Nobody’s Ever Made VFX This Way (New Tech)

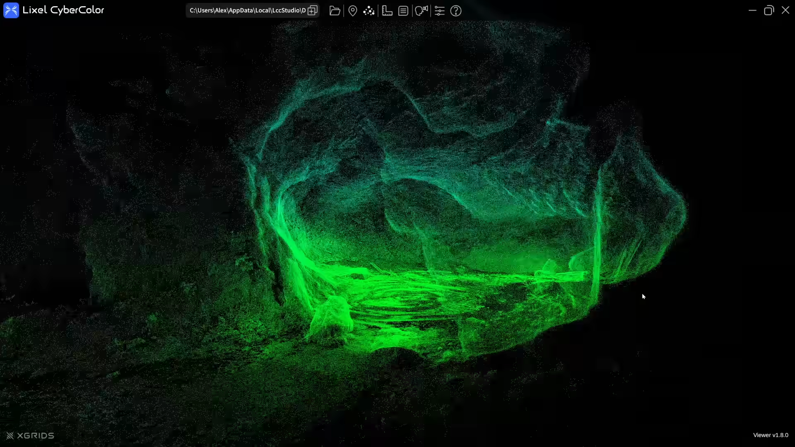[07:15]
What this gives you is a very dense point cloud which you can generate a mesh from
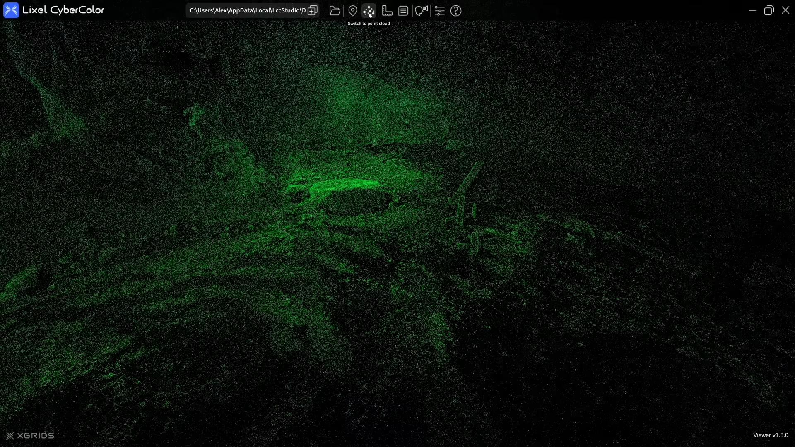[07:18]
or you can get a gaussian splat so you can take measurements and see exactly where it was.